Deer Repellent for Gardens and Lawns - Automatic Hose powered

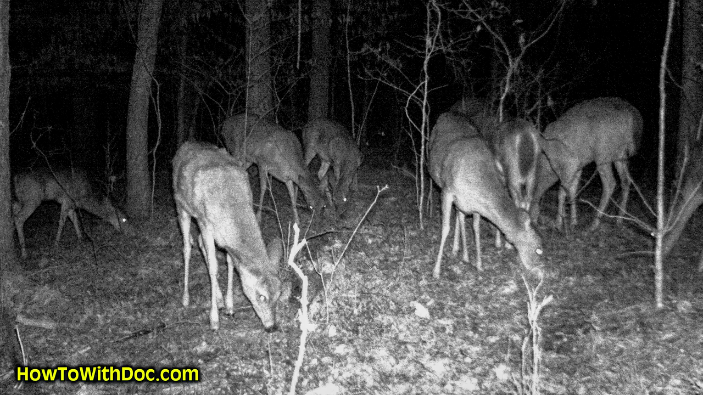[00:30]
They come through my yard every morning. I have deer tracks. I can't put anything out front that's not deer resistant.